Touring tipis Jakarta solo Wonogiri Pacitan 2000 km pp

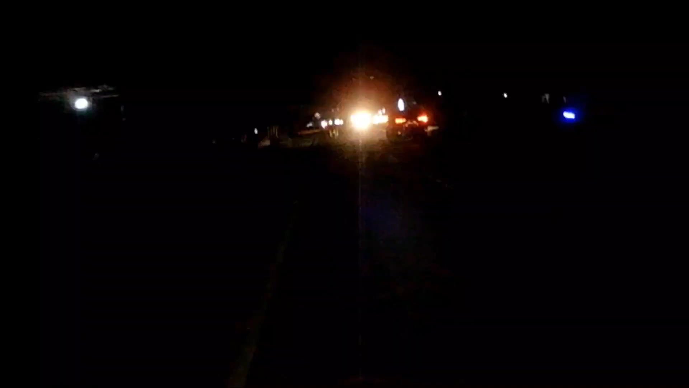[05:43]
Malam pun tiba, saya pun juga salah membeli lampu tambahan,
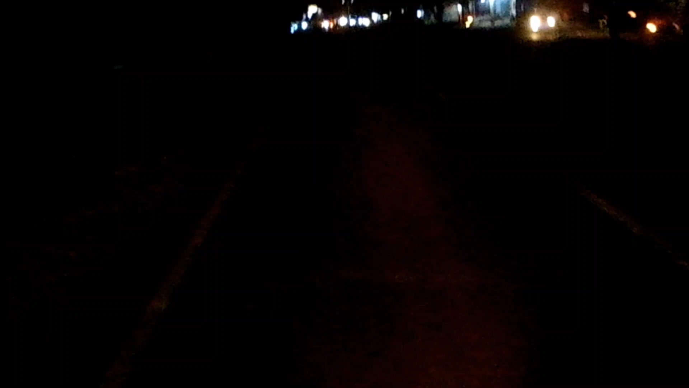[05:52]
seharusnya LED yang putih saja. Jadi ini LED yang merah,
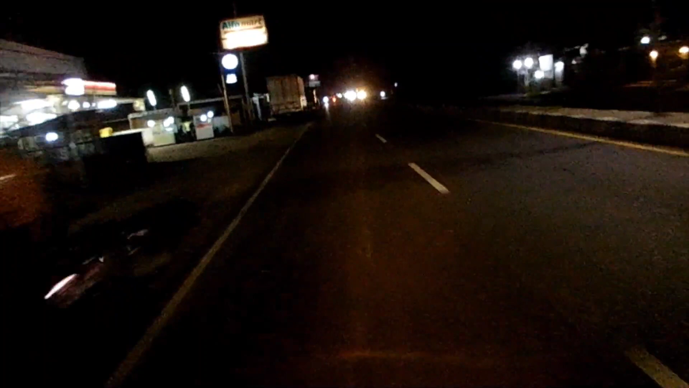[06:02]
jadi penerangan kurang begitu terang. Mungkin cocoknya untuk jalan untuk di alam pegunungan yang berkabut. Jadi ini penerangannya kurang begitu terang, tapi ya lumayan sedikit membantu agar memakai helmnya tanpa lepas kaca masih terlihat jelas jalanan.
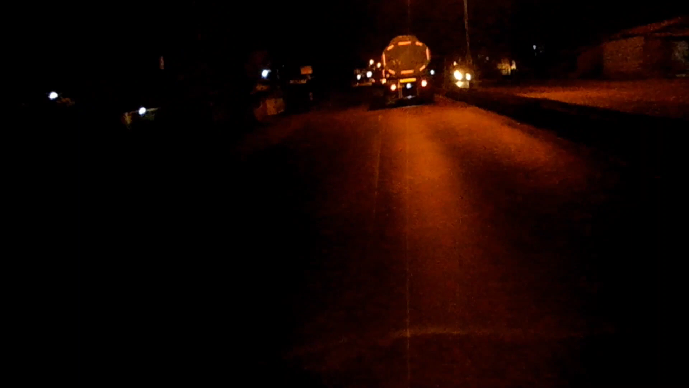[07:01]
Ini perjalanan sudah mulai menyampai daerah Tegal.